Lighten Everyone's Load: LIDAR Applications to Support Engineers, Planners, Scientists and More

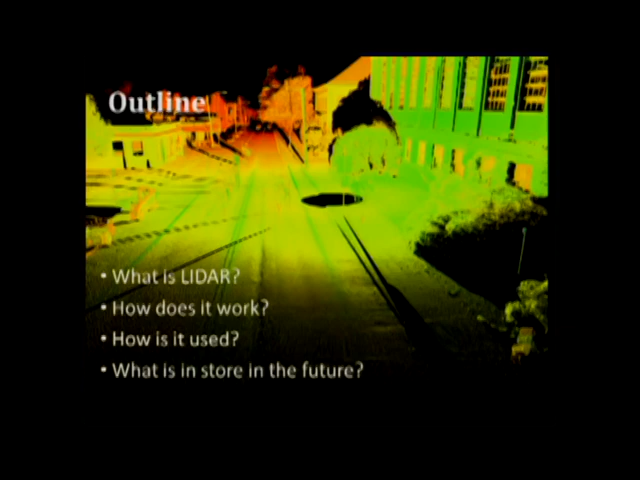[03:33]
The technology is a tool that can help in these applications, but the way to approach a project is not to say, I want to use LiDAR for something, to use LiDAR because it looks cool. You know, a lot of people kind of get excited about it. It's kind of the flashy, it's reaching the point though I think the hype, it's ended the hype spectrum and now into the real application. But really the way to approach it is focus on what you need for your applications and then decide is this the appropriate technology to support it. One of the advantages with LiDAR is it supports a very wide range of activities, and so you can collect the data once and use it multiple times, as we'll talk about.
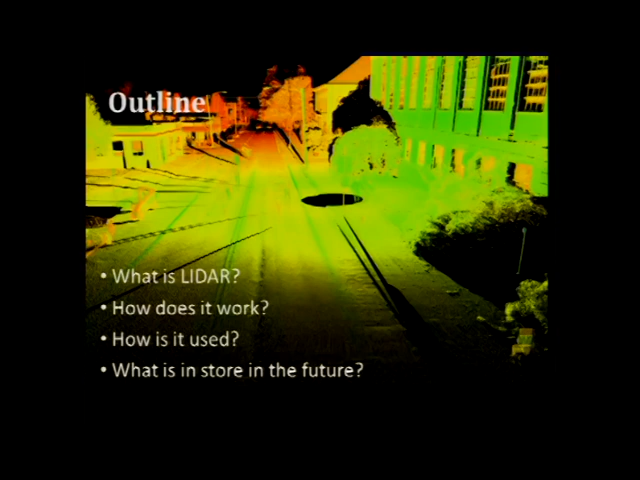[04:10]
So talk a little bit about the technology, talk about how it works, as well as how it's used, and then talk a little bit at the end about what's in store for the future of LiDAR. So the basics, LiDAR is light detection and ranging.
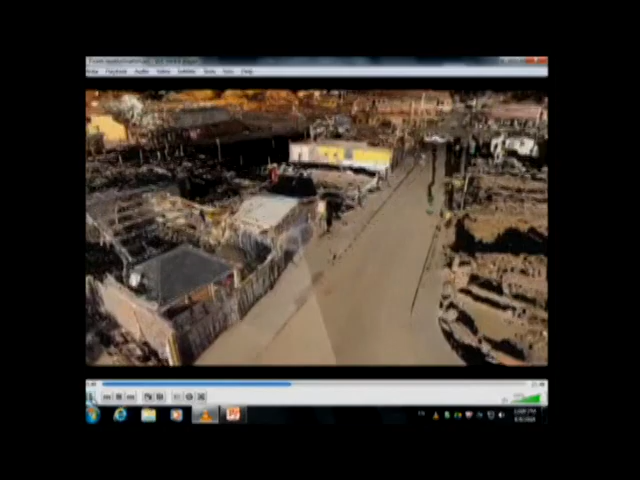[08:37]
And so it's good data to kind of validate those models to say your models predicting correctly or we need to fine tune these particular aspects.
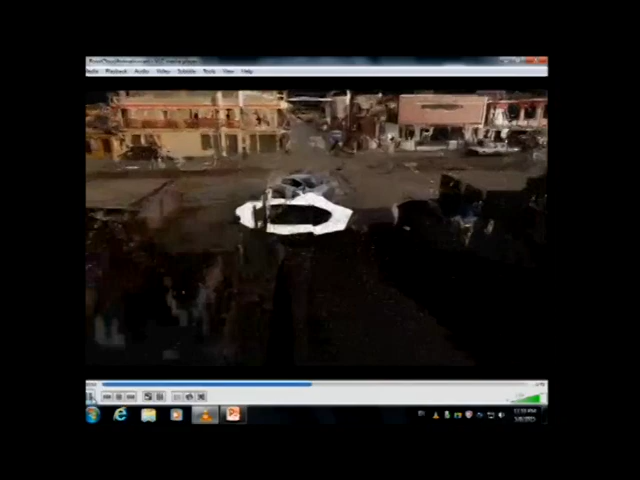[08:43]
You'll notice that a car repeats every once in a while in there in the same car over and over again.
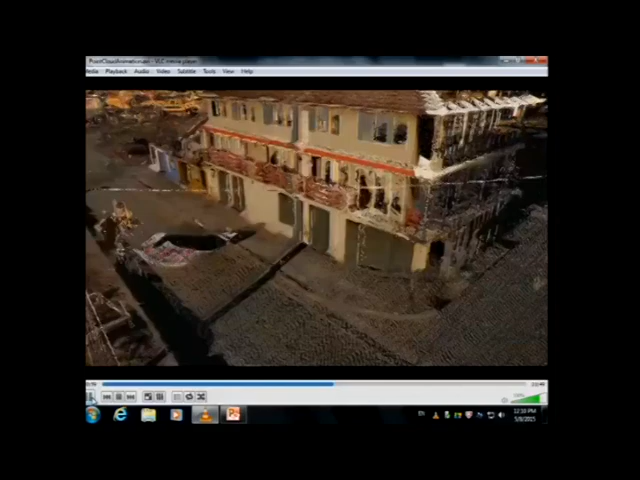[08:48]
And the reason for that is we actually ran out of battery power.
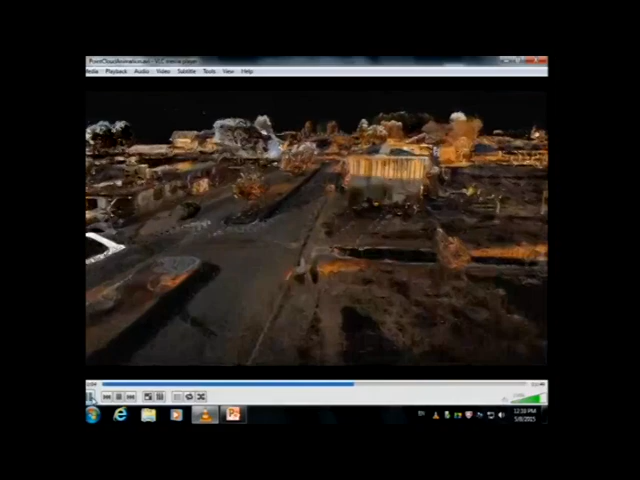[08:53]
So we had to run the scanner off the car battery and connect it so we kind of moved it along so it was in the way a little bit there.
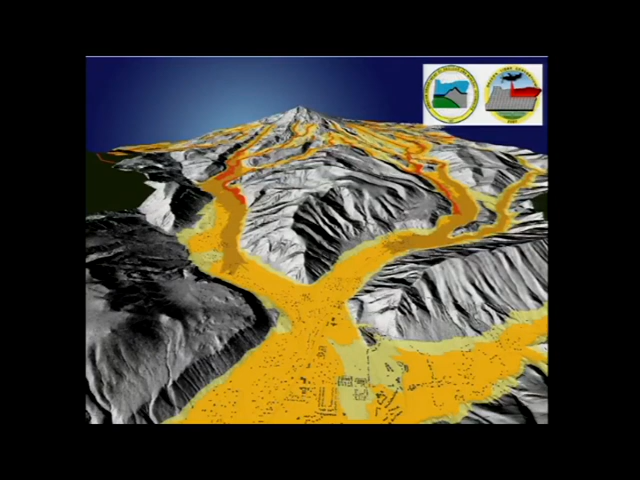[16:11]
So basically the lava traveling through and then figuring out, okay, what areas are likely in this path? How long before it's going to reach them? And so on, so you can develop emergency preparedness type systems.
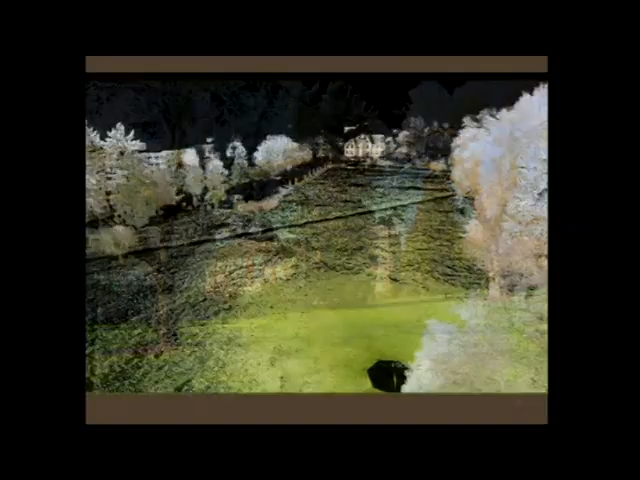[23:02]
If we rotate the scans and we look at them from a different view, then we can kind of start to see, you know, a little bit of how the technology works.
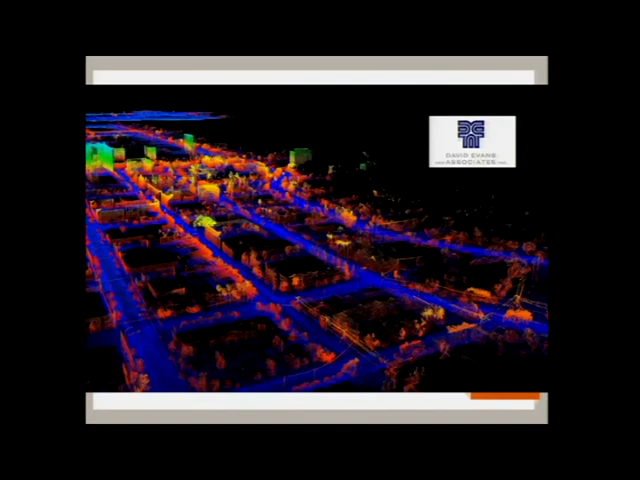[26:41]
But you notice like areas where there's obstructions or you're blocked off the side streets behind, you're not going to get people's backyards and so on. So if you want to get those, you use airborne laser scanning to spy on your neighbors, right? I'm just kidding. There's ups and downs to the different technologies. So like I said, all LiDAR is not created equal even with an airborne LiDAR.
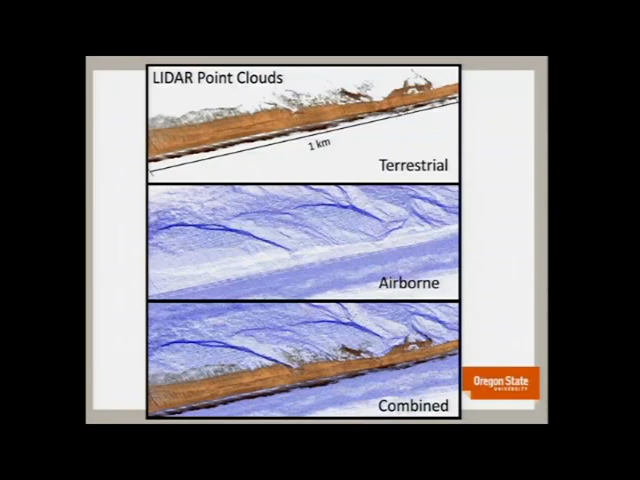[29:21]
Just because you have to physically move that object. Whereas an airplane, you can fly through a lot quicker and capture the data.
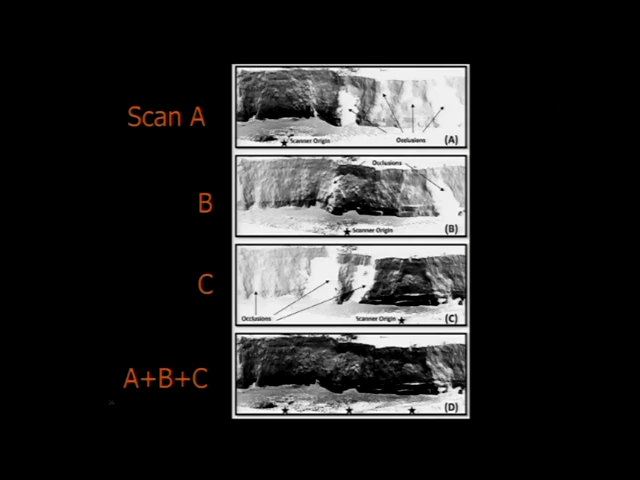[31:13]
And so really in all these applications that I'm going to show you, we go through and we move that scanner around to a lot of different locations in order to adequately capture the scene and merge them together to create a complete model. And there's lots of different approaches and techniques to do this in order to do the georeferencing process.
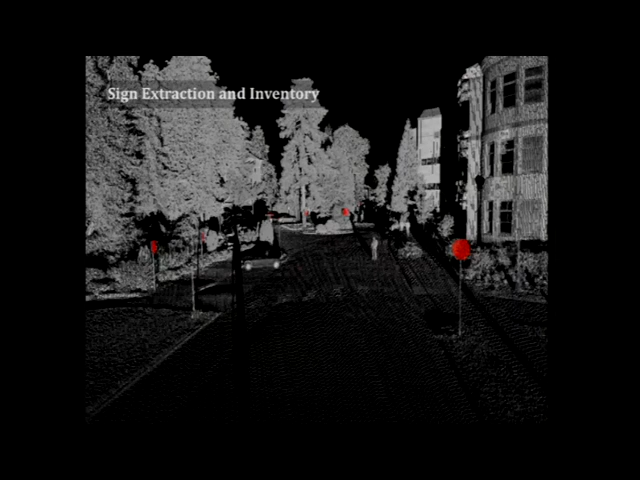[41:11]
And then when they went through and did a mobile LIDAR pass and extracted all the street signs, they found out it was somewhere more like 30,000 street signs that they're responsible to maintain. So kind of a big wake-up call in your budget cycle, right, of okay, our street replacement costs are going to be much poorer.
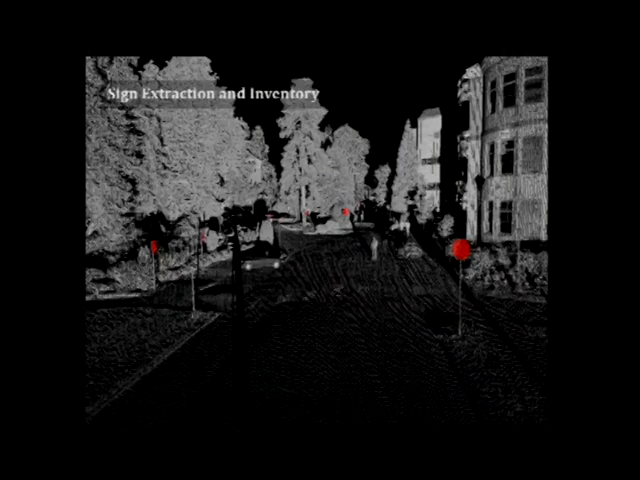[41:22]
Now that point is kind of that initial shock, but now they have numbers to work with that are more accurate, and in the end that helps them plan better how they utilize their resources. Bridge clearances, that's another big area. You know, there's a lot of push for less and less clearances. Trucks speed down the highway going, you know, 65, 70 miles an hour underneath the bridge. Now the current standard is three inches, which is pretty small. And so you can extract those from mobile LIDAR data, and the value is now instead of somebody manually doing it and only checking a couple spots on the road,
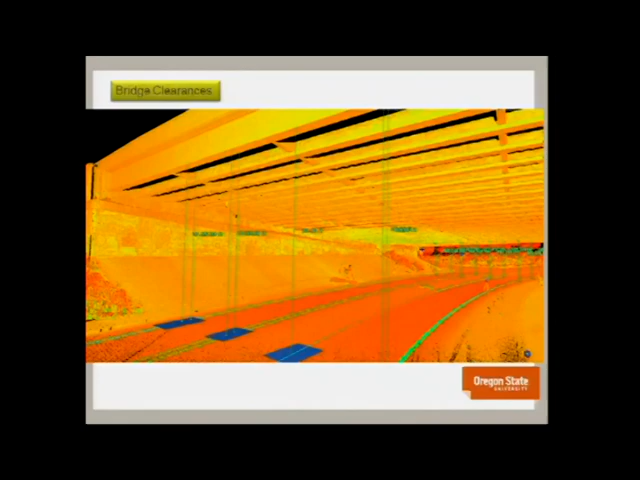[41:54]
you can do it across the whole bridge and really find what that minimum clearance is and will it make it.
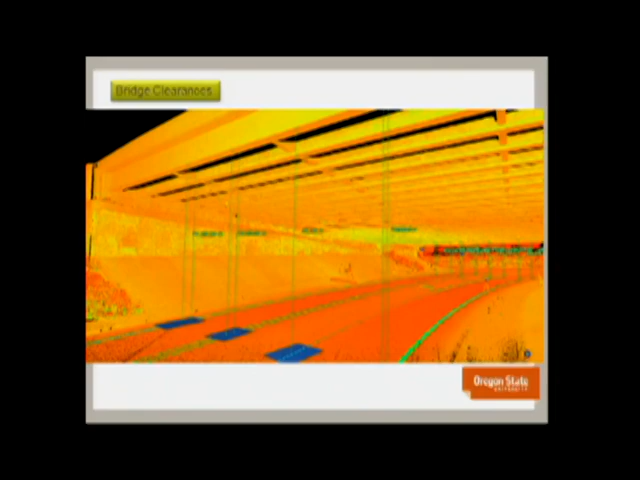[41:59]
And there are examples, if you talk to Ron Singh at Oregon DOT, they've used this quite a bit. There are examples where they have big boats that they need to take through tunnels, and I mean they literally just have a couple of inches on the site, and so they can go through and do those types of analyses.